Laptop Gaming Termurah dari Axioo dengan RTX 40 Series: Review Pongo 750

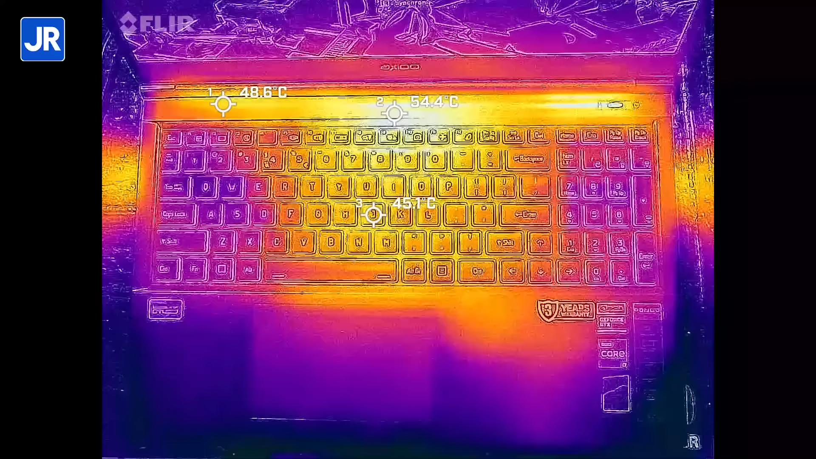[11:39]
dengan kisaran 52-53 derajat celcius selain itu tombol J juga suhunya lumayan tinggi di kisaran 45-46 derajat celcius sementara suhu area di sebelah atas keyboard tercatat di 54-55 derajat celcius dan untuk palm rest di kiri suhunya aman di bawah 35 derajat celcius sementara yang kanan ada bagian yang suhu nya bisa mencapai 42 derajat celcius dan ada yang hanya di 32 derajat celcius